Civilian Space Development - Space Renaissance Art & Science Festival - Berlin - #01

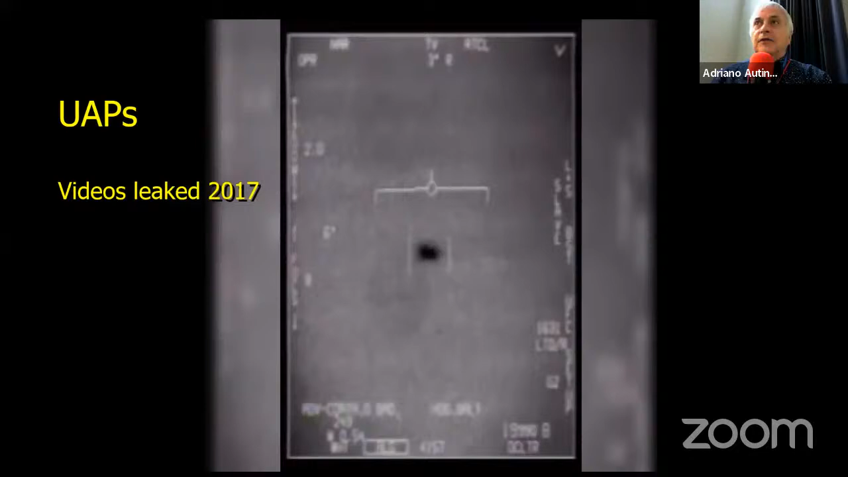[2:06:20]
This is considered by many Americans to be proof that there are aliens, because they think the aliens are visiting Earth. Now, they don't seem to visit Europe quite as much. I'm not sure why that is. It could be the lack of fast food. But in any case, this is one of several videos that surfaced and were published actually in the New York Times in 2017. There were three of them. They were made by Navy fighter jet pilots operating off the coast of San Diego in Southern California. These are infrared cameras, so that dark spot in the middle is something hot.